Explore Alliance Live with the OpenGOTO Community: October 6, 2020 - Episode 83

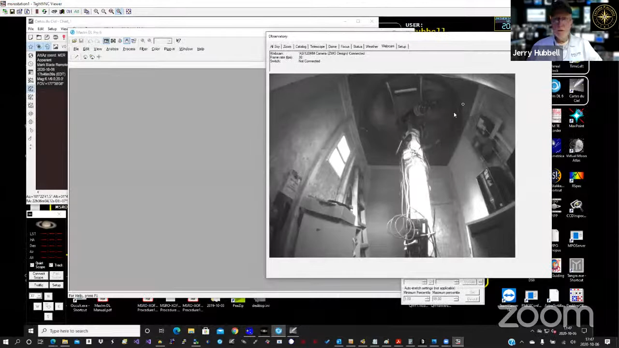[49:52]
There's the observatory. I'm on it right now. You can see the scope there under the dome. So I'm prepared. The weather's supposed to be really good tonight. It's clear skies, blue skies, and we should be. I think I talked to you yesterday. I'm going to demonstrate the diffuser and the spectroscopy that we could do. Yes. With the telescope. Now, how do you do the spectroscopy?